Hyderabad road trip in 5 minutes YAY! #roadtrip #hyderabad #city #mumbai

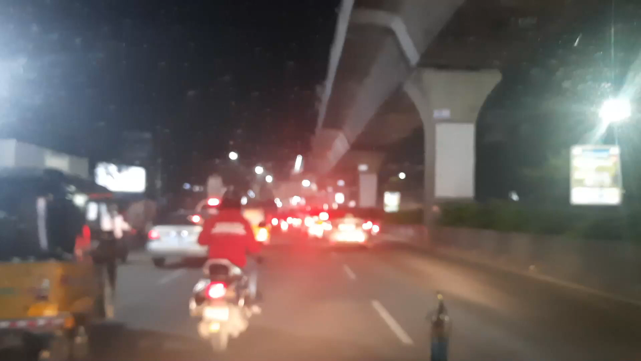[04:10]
you can see the metro line that means we have crossed the elbinagar metro station and now the coming metro station is new market so we are almost near